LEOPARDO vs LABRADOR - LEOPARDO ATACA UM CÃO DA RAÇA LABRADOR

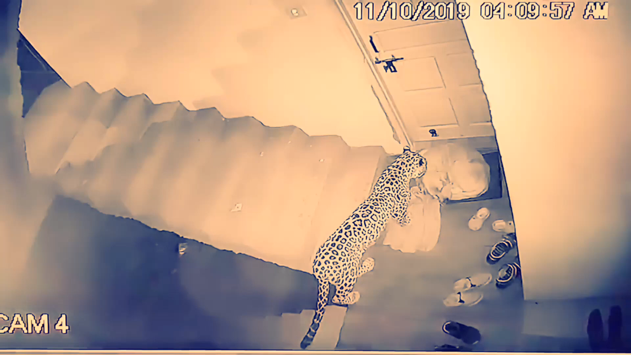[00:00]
Leopardo ataca um cão da raça Labrador na porta de casa.